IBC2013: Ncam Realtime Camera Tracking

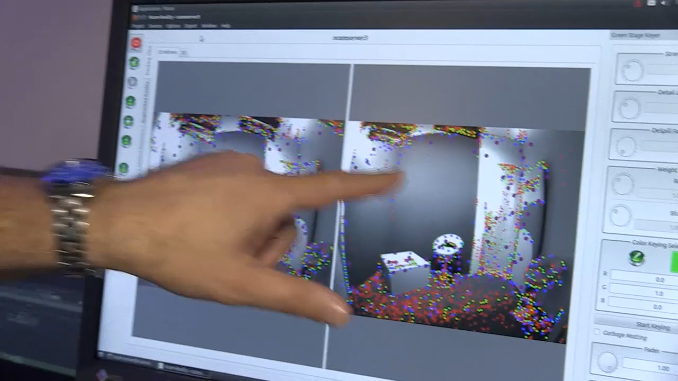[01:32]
Now you can see on this screen here, we have a number of candidate points from our stereo tracking cameras.
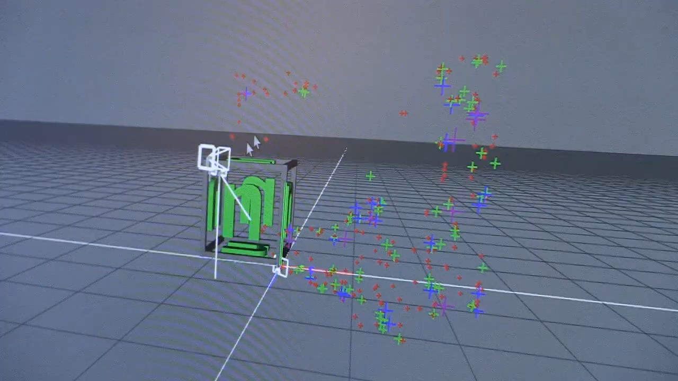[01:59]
So we can see now that my camera's here, and the point cloud that we've already generated.